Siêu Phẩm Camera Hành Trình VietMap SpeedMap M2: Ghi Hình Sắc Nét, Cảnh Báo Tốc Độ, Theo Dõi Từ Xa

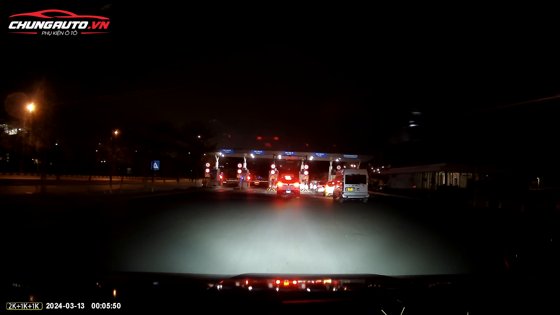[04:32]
Loại thấp nhất Thì nó chỉ ghi lại hành trình thôi Có nghĩa là Đi ở đâu thì nó ghi ở đấy Loại thứ 2 Thì nó